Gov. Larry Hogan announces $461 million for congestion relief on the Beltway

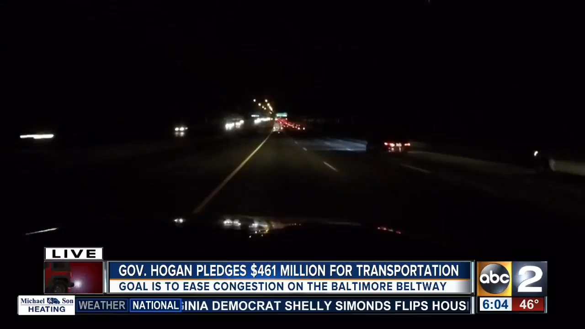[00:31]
And the big takeaways from yesterday's announcement is there will be an extra lane created in the large inner shoulder on the left side of your screen in both directions from where the Beltway connects with I-70 all the way down to Route 43. That's about 37 percent of the Beltway, 19 miles.